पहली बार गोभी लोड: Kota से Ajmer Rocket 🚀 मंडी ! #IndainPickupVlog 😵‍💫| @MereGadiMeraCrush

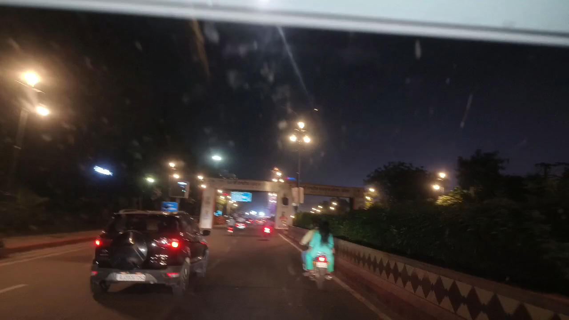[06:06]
ये देखो इधर तो ये कोटा सिटी है, बाकी यार एक नंबर सिटी है, मजा आ गया देख कर। इधर देखो मेला लग रहा होगा, आपको दिख रहा होगा
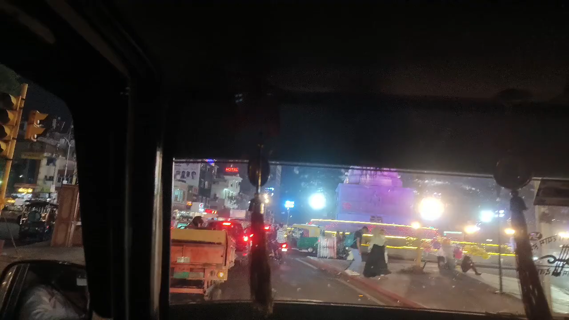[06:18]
इधर देखो भाई लोगों मैं बेल्ट लगा देता हूँ, आगे पुलिस वाले खड़े हैं।
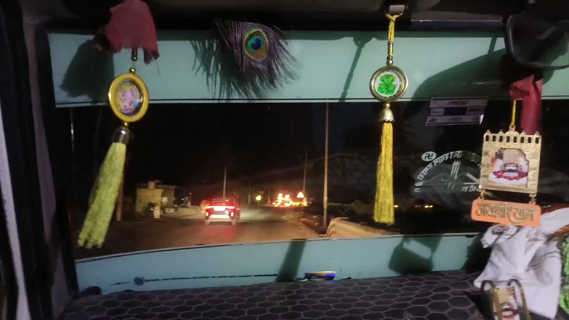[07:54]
अब चलते हैं दिखाते हैं आपको व्यू, ये हम बूंदी वाला हाईवे चढ़ चुके हैं।